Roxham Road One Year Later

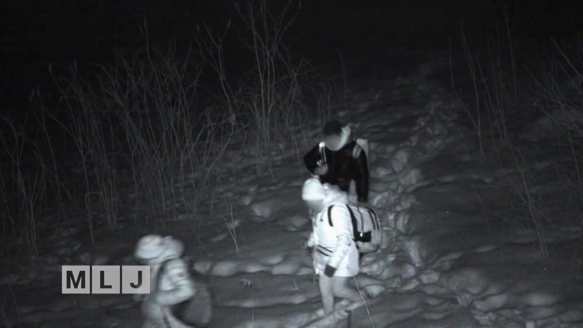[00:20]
Add to that an influx of migrants crossing the Canadian border now